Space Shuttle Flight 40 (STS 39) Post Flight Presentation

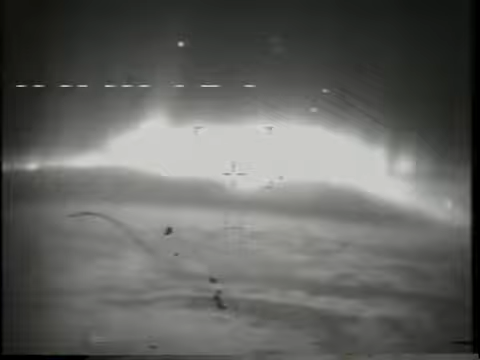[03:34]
this is a shot from the cirrus telescope the low-level light telescope showing the aurora off the south pole we got to some very spectacular shots of the aurora and you can see that there in this shot here off on
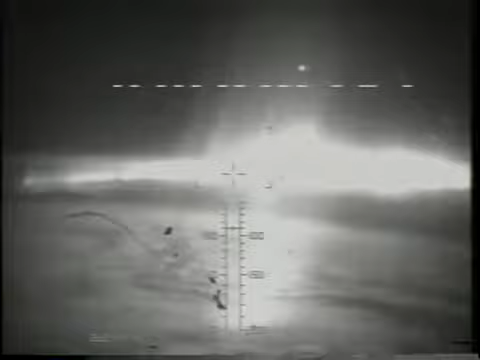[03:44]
the left you can see a little air glow this is another shot once again
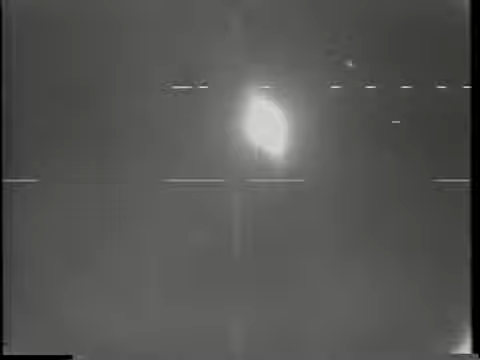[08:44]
in the canister it's a pretty spectacular view we're sorry we don't have color film of this